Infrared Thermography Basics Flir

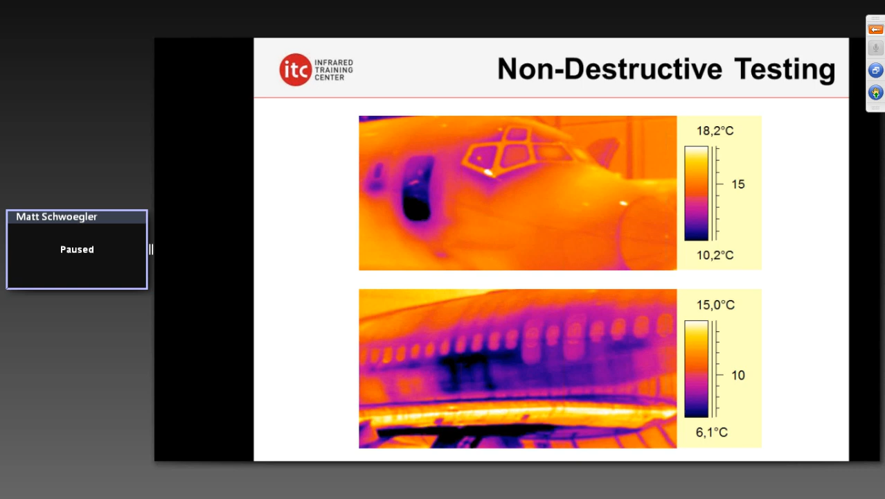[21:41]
also in the new Boeing Dreamliner and, of course, the Airbus 350. Those composite materials over time, if there's a separation or damage or whatever, we can detect these with what's called flash or pulse-active thermography to try and detect these structural deficiencies within the airframe before they obviously become major issues. Not to be forgotten, building systems. A lot of you out there probably listening today are doing building energy work, energy efficiency work, either checking for missing insulation, air leakage-related issues, perhaps moisture intrusion. Infrared, since the 70s, utilized very successfully to detect areas of missing insulation in a building.
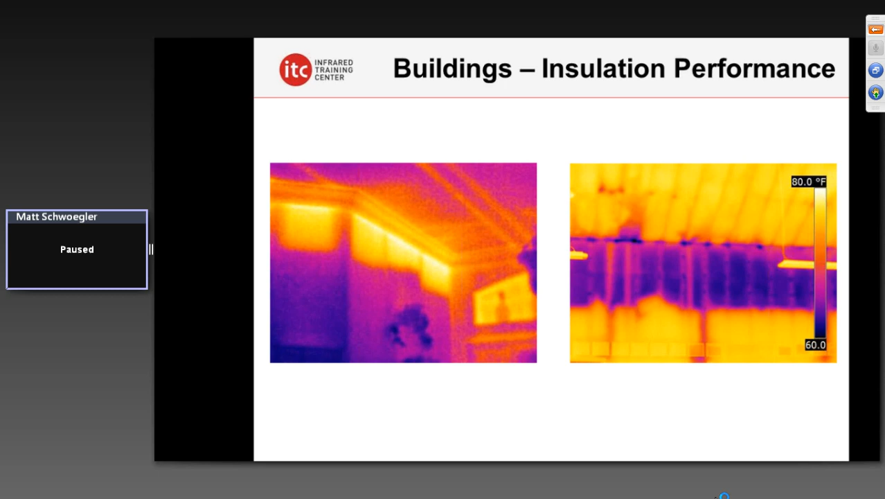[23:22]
On screen: scale top 80.0°F
So infrared is not like this x-ray technology where you can see inside something. We're evaluating just what's happening here on the surface, not what's beneath the surface. That's something we like to often emphasize as well. Infra can also, is not able to find, or I should say in this case, cannot see air. Air is invisible to IR, but the effects of air leakage, whether the air is infiltrating here on the right inside here into the house and this door, or exfiltrating here on the left outside of this vent,
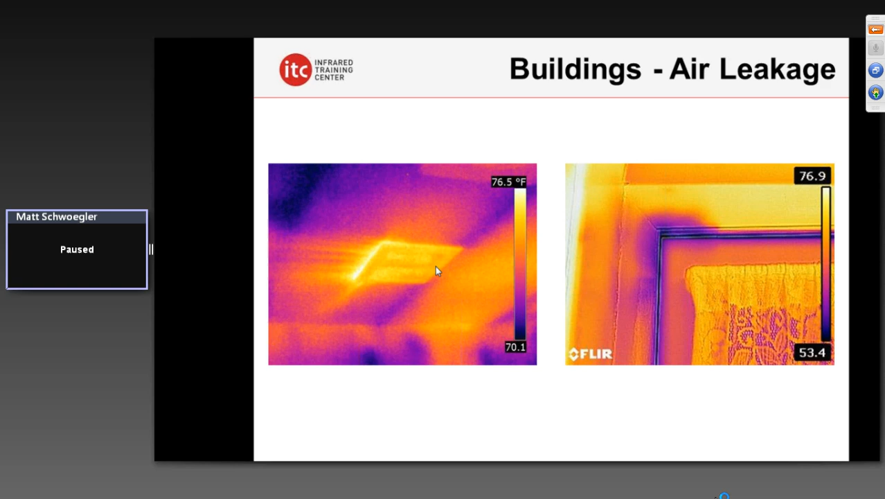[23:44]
as it heats up or cools off that surface, we can see these patterns that are created thermally to evaluate air leakage issues in a structure. Often infrared utilized in building systems along with what's called a blower door. It's basically a pressurization fan where you can either depressurize or pressurize a building and help actually diagnose air leakage-related issues, in this case here around the knee wall attic access hatch in a residential home,
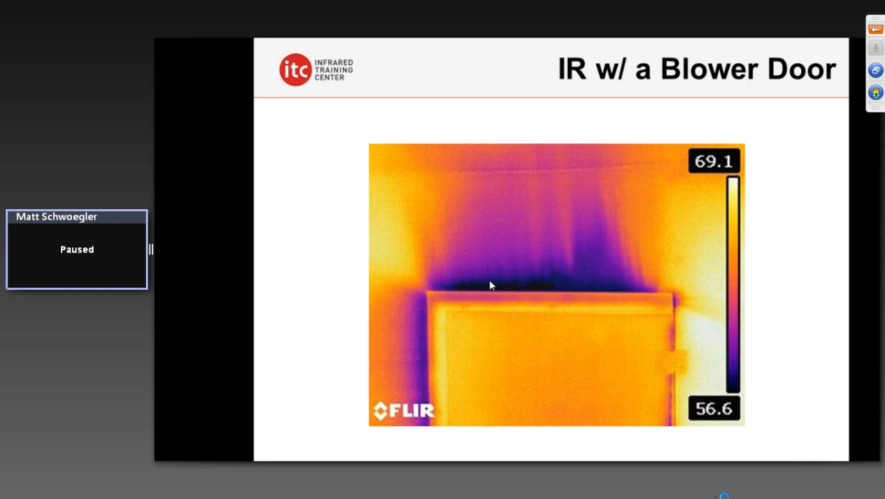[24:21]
showing up here very apparently thermally. There along the top there, we're seeing the effects of cold air coming in, something that would not reveal itself if we were not using that blower door. We can evaluate window performance. In this case here, two windows that have lost their argon. The argon has depleted over time, creating a vacuum inside between the insulated glass units here. And as that argon seeps out, air molecules are not large enough to get back in. That creates a negative pressure, which draws those panes together, and now we've got a situation where the window has
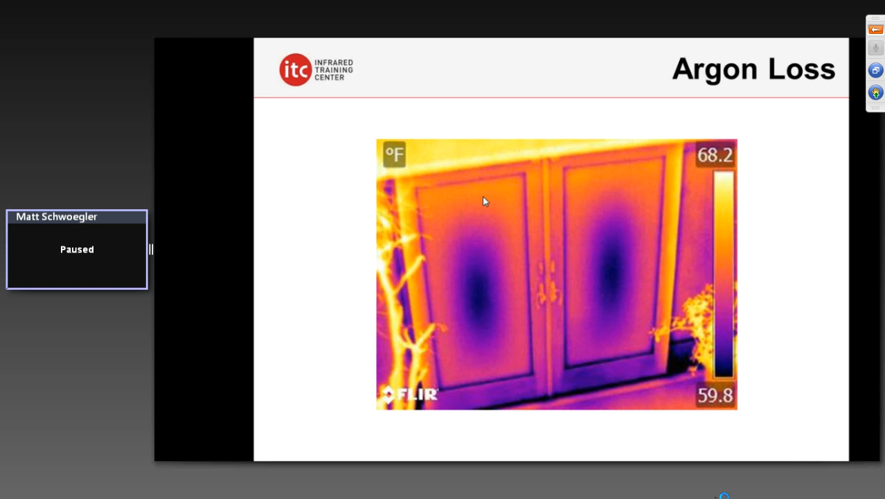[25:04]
On screen: scale top 68.2°F, scale bottom 59.8°F
lost much of its performance here in the center because of that loss of argon. We've got more conductive heat flow now occurring at these points than we'd have here at the other portions of the window, showing us, again, a potential issue here with these windows that are not performing as well as they used to. Moisture, a big thing, certainly in buildings. Low-slope roofs. Pretty much, you know, many commercial facilities have what's called a low-slope roof. There's a slight pitch to it, but it's very subtle. And these roofs, obviously, susceptible to penetrations because of damage, because of proper, improper,
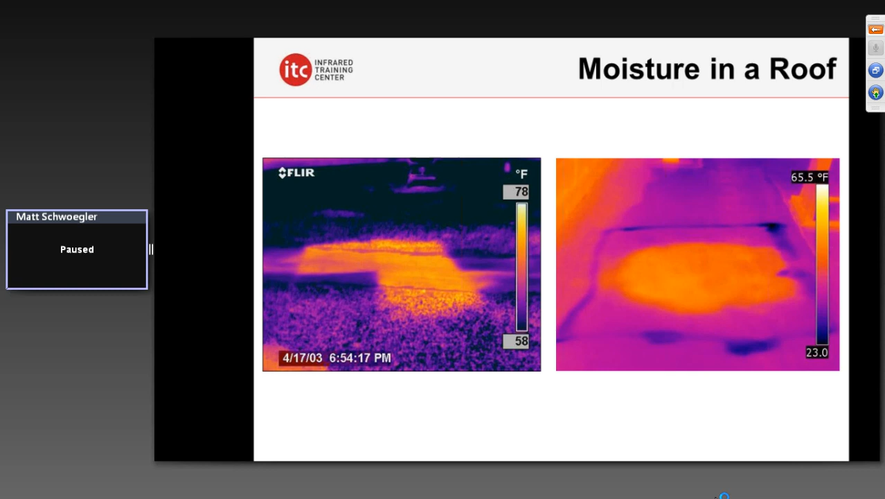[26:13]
It's also a structural issue, too, for safety and the structural integrity of the building because that water, over time, can rust out the structural decking that's beneath it and literally rot the roof apart. And so this is something that we want to identify early on and can do very successfully with infrared cameras. Here are some rain applications here. Water intrusion into the hull of this vessel. Perhaps this was damaged during a large storm. Maybe it was a hurricane, and the boat is run aground, and now we've got some water infiltration in there. So we can find these, again, with the right conditions, with a thermal imaging camera.
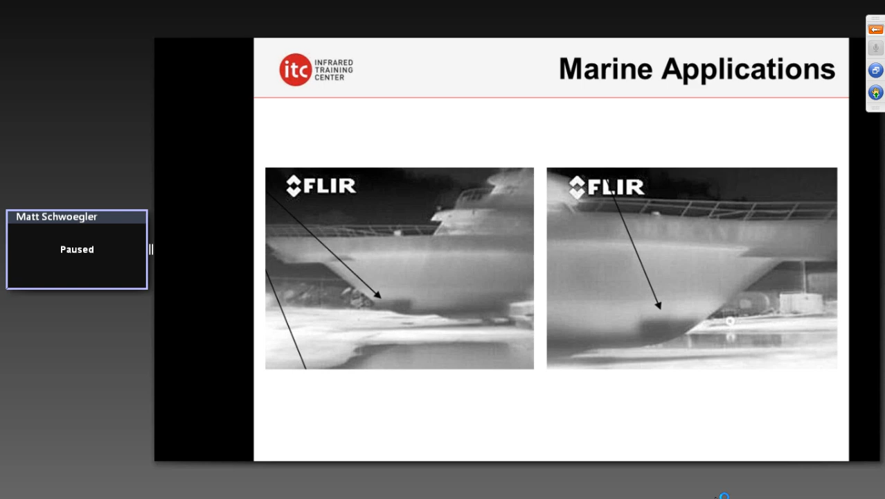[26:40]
Really just a quick overview of just some of the applications that are out there. There's a lot more that we could go into, and we do go into in our training classes. But I did want to spend some time here covering some of the basics of infrared training and provide for you, those of you that are listening here, just some value in terms of giving you an idea of what we have to deal with. As thermographers, as I said before, infrared cameras are great.
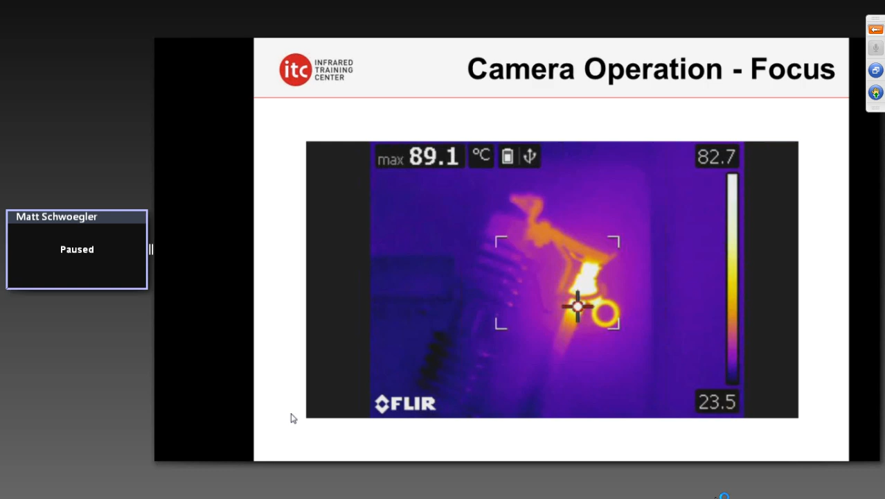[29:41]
On screen: max 89.1°C
So in our training classes, we emphasize obviously the importance of focus. Getting great focus on your image to get the best possible data. So out of focus images. If it's out of focus, you're not going to be getting an accurate reading. Tuning the image. Thermally tuning it. In this case here, adjusting what's called the span and level. Very important as well. If the scale, which you see on the screen of your thermal imager perhaps, either in the camera itself or in the software, if that scale is too wide, you're going to potentially miss critical hotspots in the course of your inspection. In this case here, it's an outdoor substation.